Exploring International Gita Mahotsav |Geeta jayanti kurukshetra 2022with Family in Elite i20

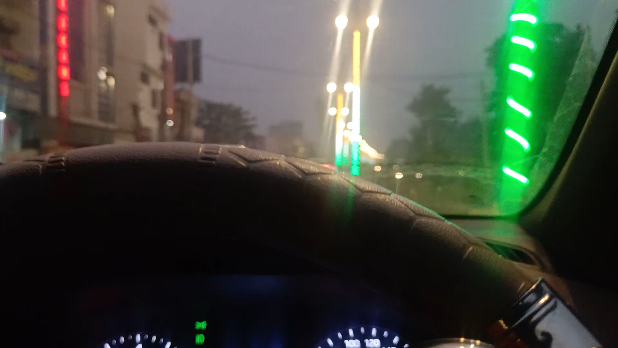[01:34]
आज कल अंधिरा जल्दी हो जाता है तो पहुचते पहुचते अंधिरा से